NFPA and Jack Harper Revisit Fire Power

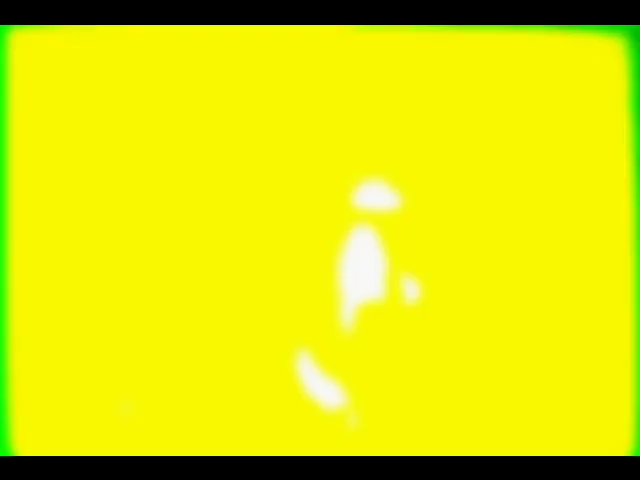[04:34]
flash over only two minutes after the smoke alarm sounded we watched as the downstairs and upstairs hallways